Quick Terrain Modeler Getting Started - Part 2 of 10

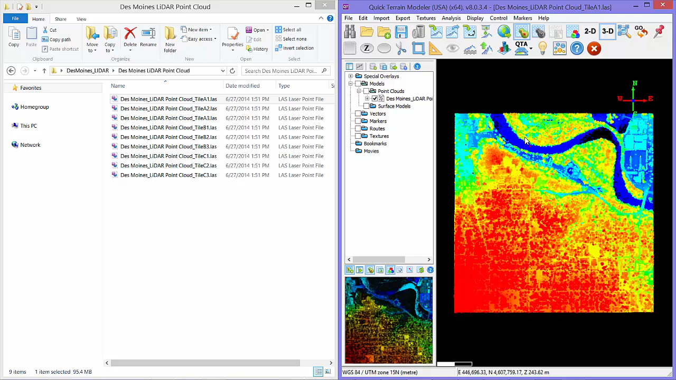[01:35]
Second is double-clicking on a file.
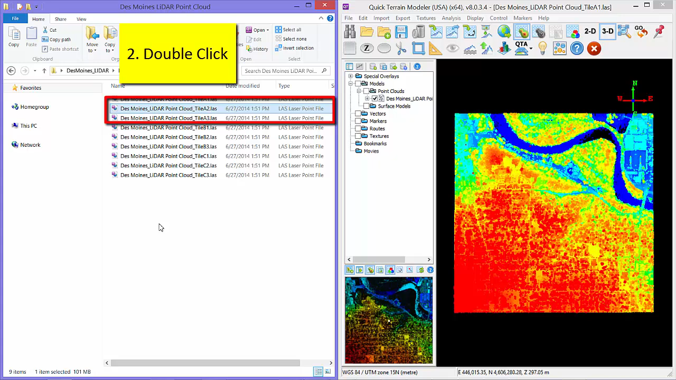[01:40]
Simply go to Windows Explorer, double-click on an LAS file, and this file will be launched in a new window of Quick Terrain Modeler, and the data should appear automatically.
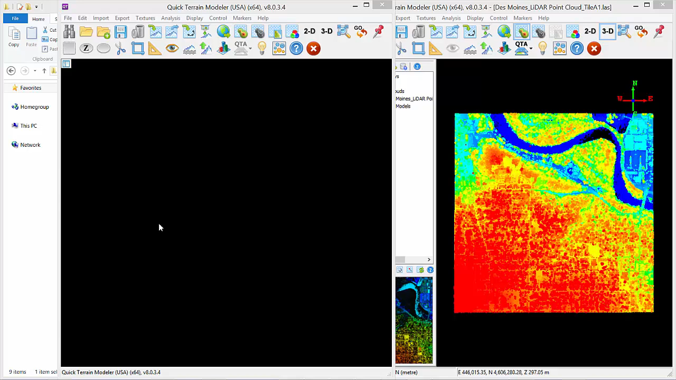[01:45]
Third is by using the Search tool to find geospatially relevant data.
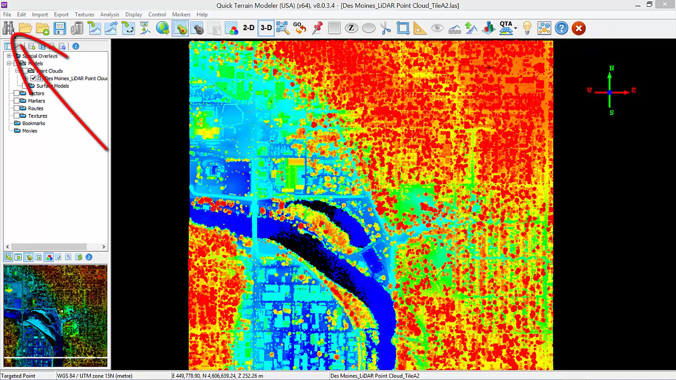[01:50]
This is most useful if you know the coordinates or location of the data you need, but do not know where it exists on your hard drive or server.
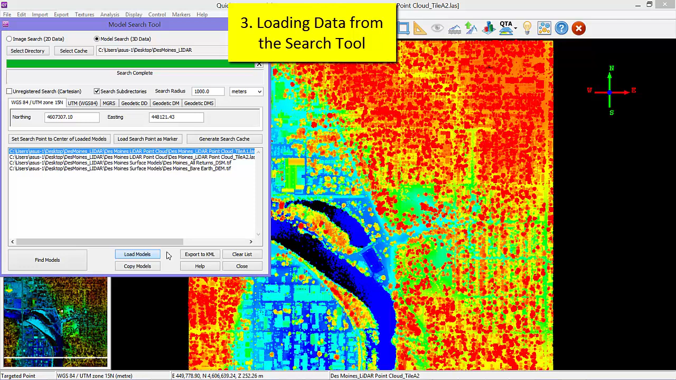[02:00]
Search for the data, highlight it, and load it into the scene.
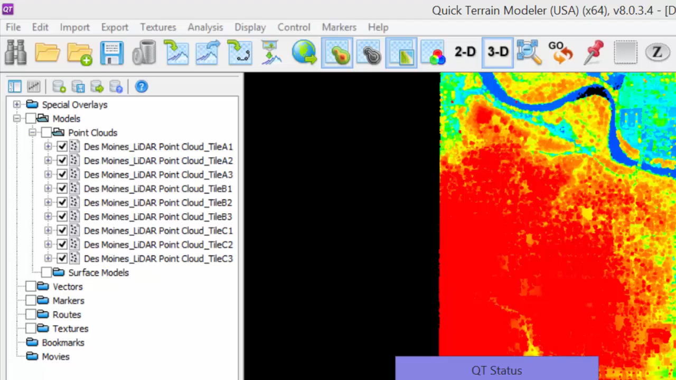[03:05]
It will load and be visible in the Textures folder, in the layer tree, and of course in the scene itself.
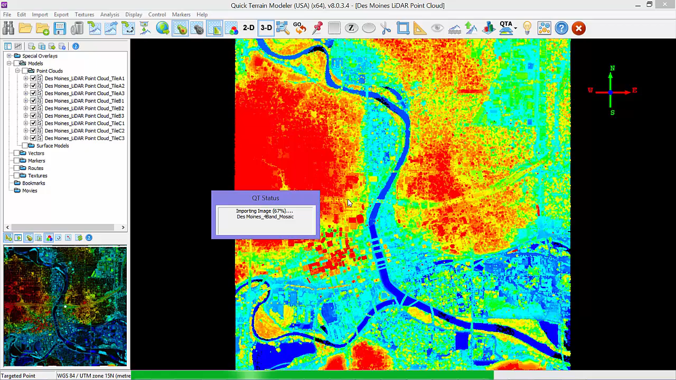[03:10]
If for some reason the texture is not visible, make sure the texture is checked in the layer tree,
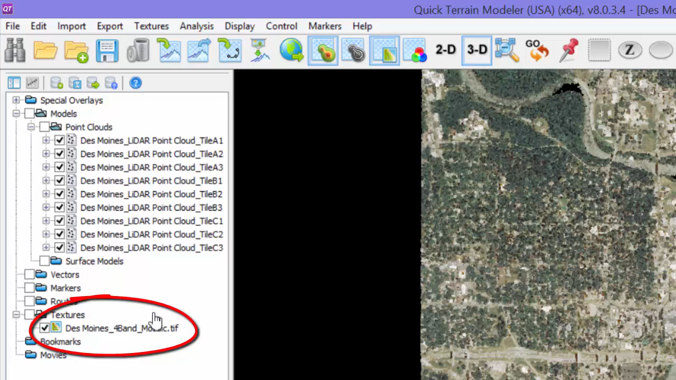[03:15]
and the Textures toggle on the toolbar is clicked on. Now that we have 3D data and imagery loaded, let's start navigating through the scene. First, we'll expand the Special Overlays folder and make sure that crosshairs are checked.
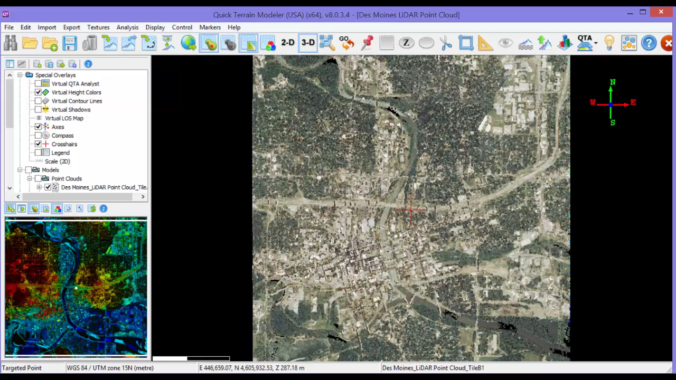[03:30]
This is a useful reference for the center of rotation and tilting. The basic movement modes are zoom with the mouse wheel, in and out, rotate,
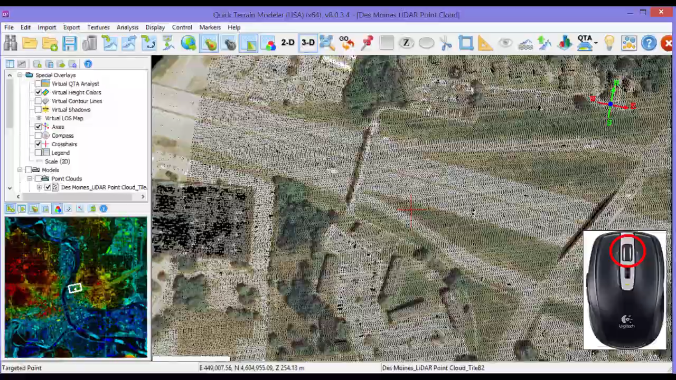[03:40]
hold down the left mouse button, drag right-left, tilt,
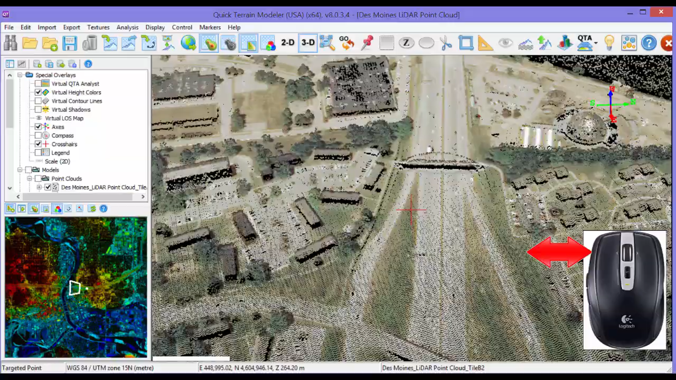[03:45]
hold down the left mouse button and push-pull, and pan,
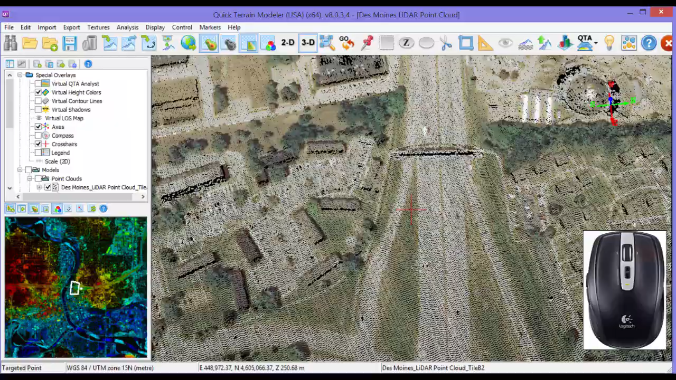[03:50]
hold down the right mouse button, and change the center of rotation of the model.
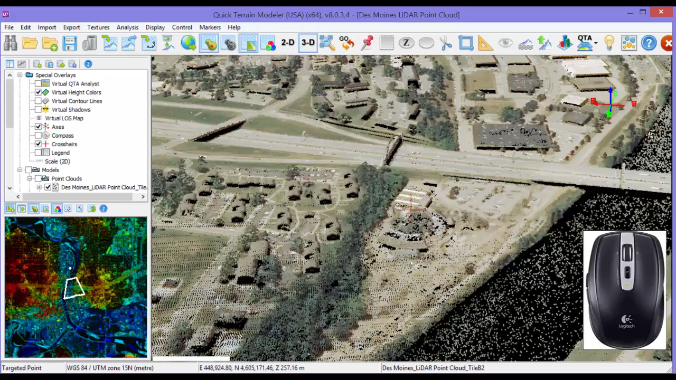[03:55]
Here are some helpful navigation shortcuts.
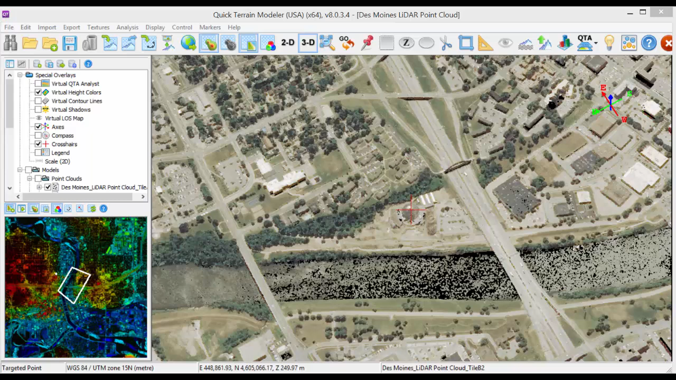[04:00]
Use the zoom out button to reset the view to full extents.